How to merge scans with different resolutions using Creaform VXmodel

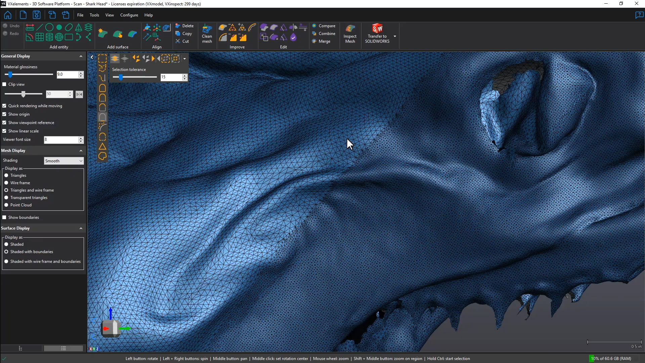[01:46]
when we zoom in you can see that this is half a millimeter resolution and this is the one millimeter resolution so merging in vx model allows you to keep the native